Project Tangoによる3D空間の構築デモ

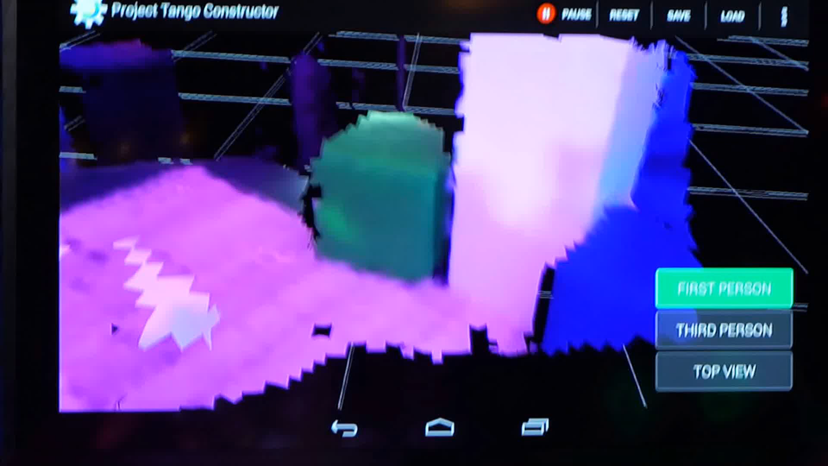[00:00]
is capturing distance points to everything on the surface and I simply hold
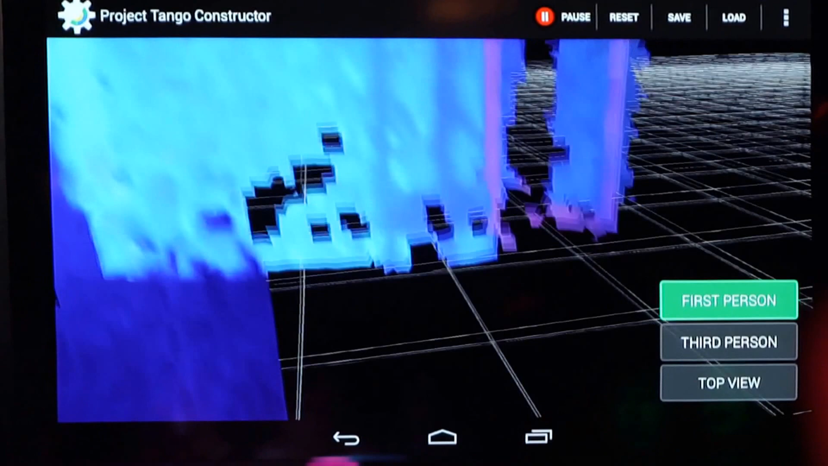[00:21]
Now what's neat about it is that I can transition to a third-person view, like this. So this
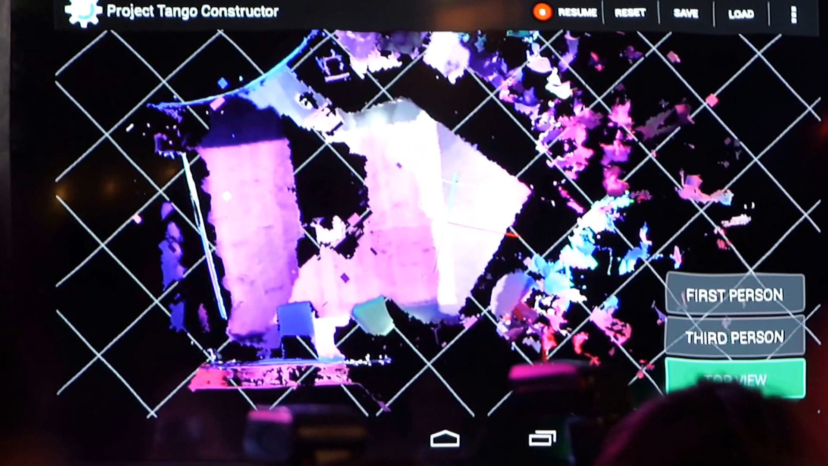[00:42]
You can see this back wall, the side wall, and the curvature of their column. You can also see the position of the tablet inside of the space.